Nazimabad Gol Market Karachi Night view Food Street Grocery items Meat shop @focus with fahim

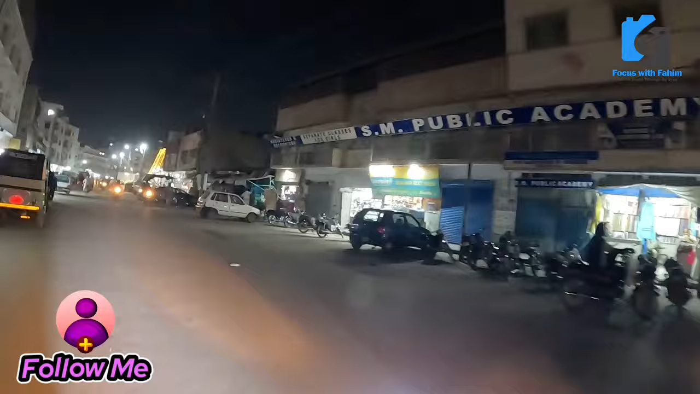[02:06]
بہت ہی مشہور داخل ہے یہ اور یہ سکور بھی بہت مشہور داخل ہے
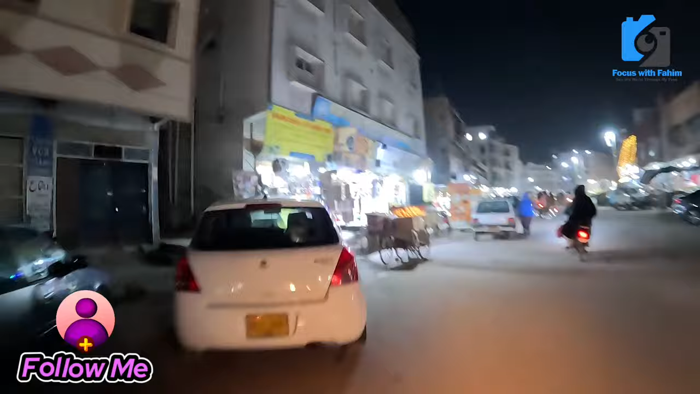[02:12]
سٹیشنری کی دکانیں بھی ہیں یہاں پر گاہر ہے سکور ہے جو سٹیشنری کی ہوگا